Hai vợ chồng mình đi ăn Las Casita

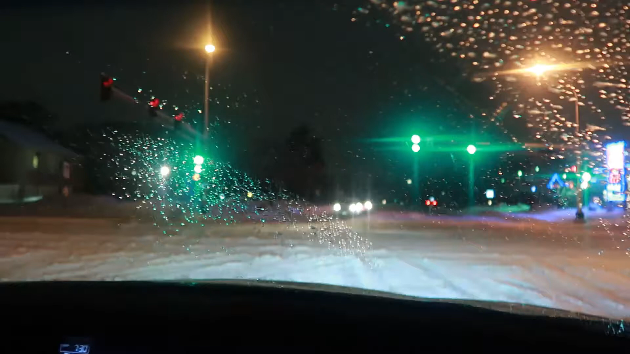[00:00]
Hôm nay trời tuyết từ sáng đến tối luôn nè. Đường ghê tí mòn. Tuyết người ta vẫn chưa có kịp kịp ủi á.
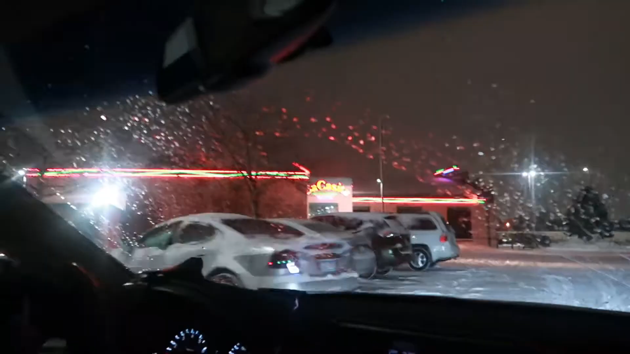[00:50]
Đã tới nơi rồi đây. Ta-da.
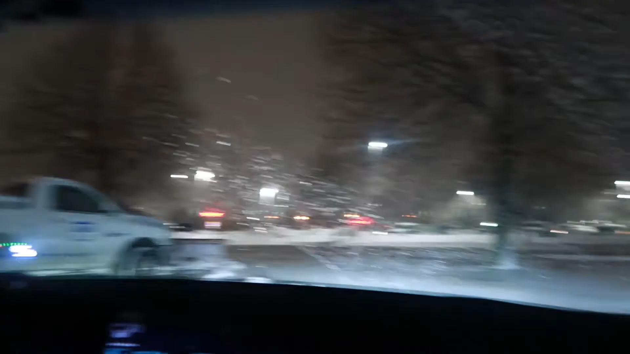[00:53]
Đậu xe giờ rồi vô ăn.